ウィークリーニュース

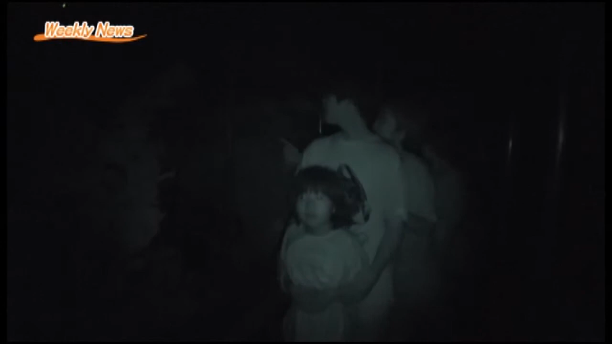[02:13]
訪れた方たちは、ホタルの淡い光が舞う様子に思わず歓声を挙げていました